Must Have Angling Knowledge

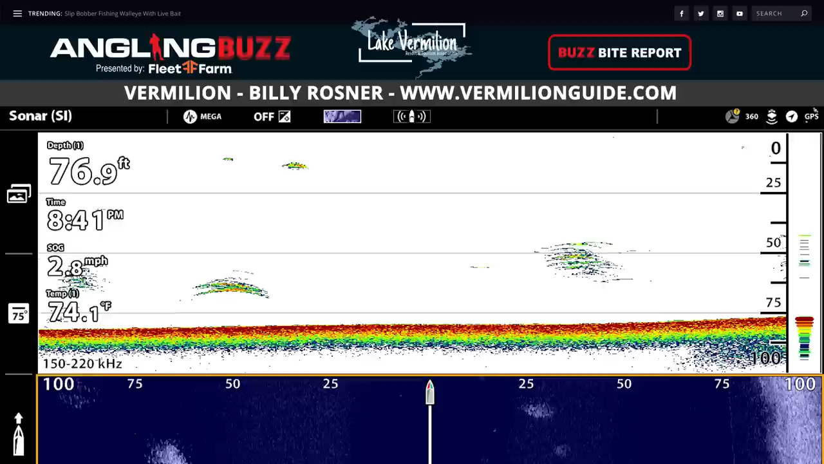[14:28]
On screen: depth 76.9 ft, water 74.1°F, speed 2.8 mph
You get out in those open water basins, you're going to see hooks on your rafts. There'll be whitefish or tulipes.